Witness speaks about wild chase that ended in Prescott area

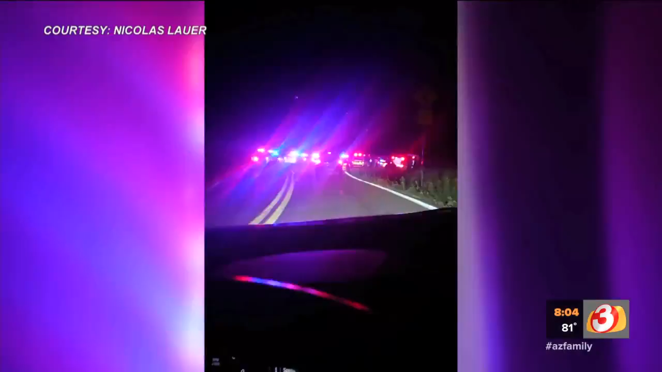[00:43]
It all came to an end just south of Prescott on State Route 89. The suspect lost control on the switchbacks and went over the edge, plunging about 500 feet down.